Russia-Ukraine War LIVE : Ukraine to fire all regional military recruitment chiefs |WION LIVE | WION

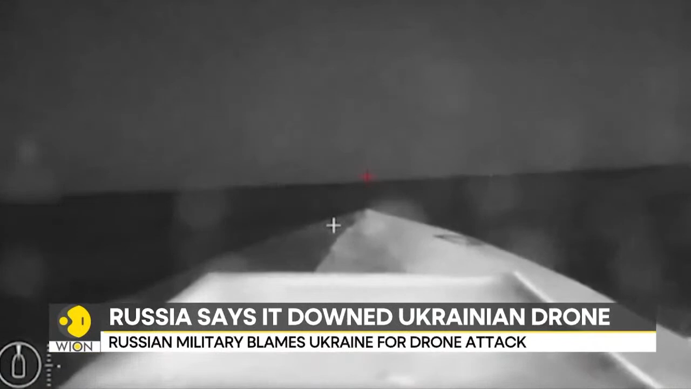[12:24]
which it says was carried out by the Ukrainian sea drone. Ministry says that the drones were destroyed by Russian naval ships guarding the naval base.
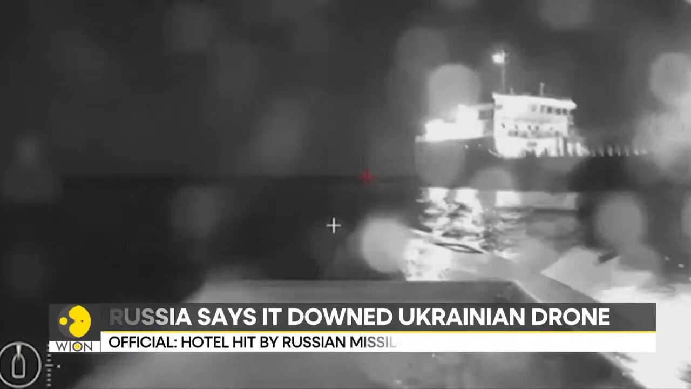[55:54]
Ministry says that the drones were destroyed by Russian naval ships guarding the naval base. Russia says that it has repelled the attack.
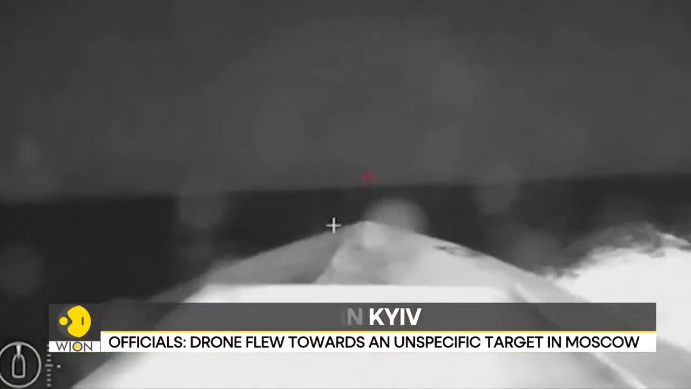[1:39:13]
Earlier, Russian Defense Ministry reported explosions near the Black Sea port of Novorossiysk, which it says was carried out by the Ukrainian sea drone. Ministry says that the drones were destroyed by Russian naval ships guarding the naval base.